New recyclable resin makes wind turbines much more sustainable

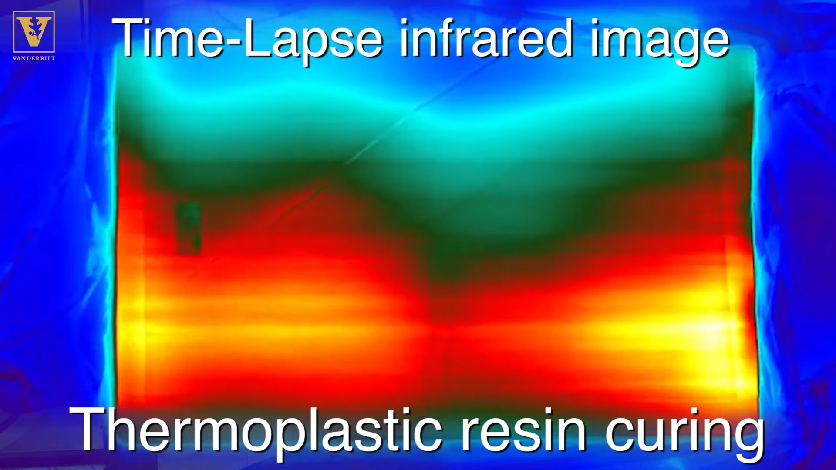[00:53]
using infrared imaging and then based on that measurement we're going to be able to understand what's happening
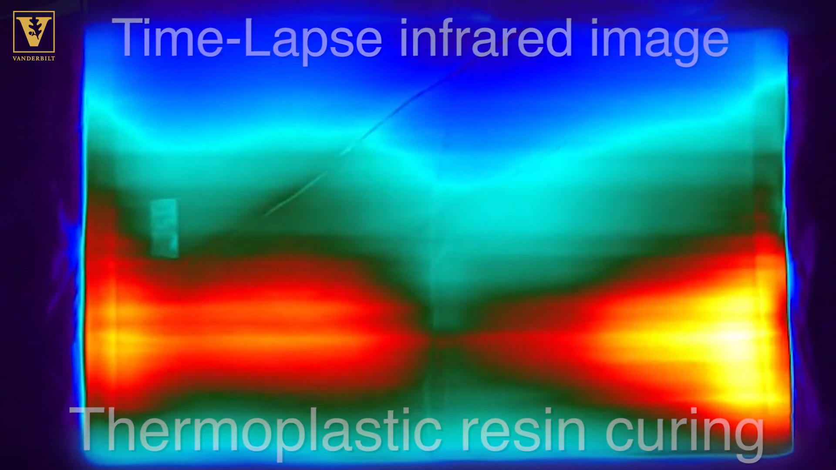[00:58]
within the part with the temperature and using that measurement control the process to avoid
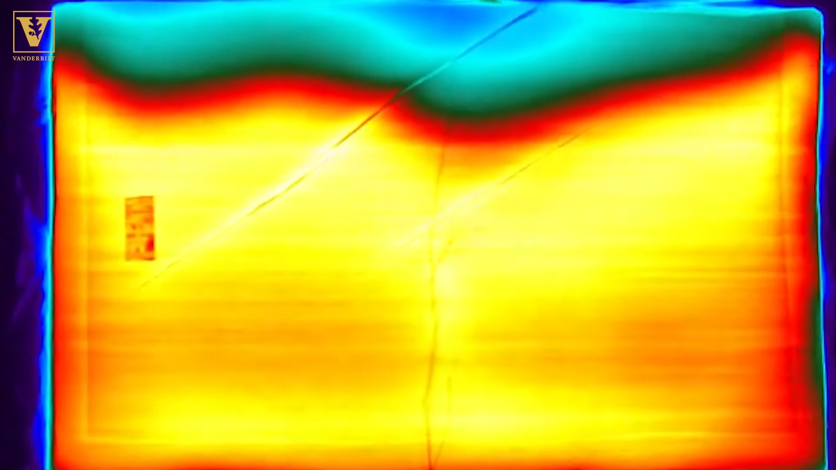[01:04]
flaws and also reduce the amount of energy that it takes to make that make that composite wind turbine blade.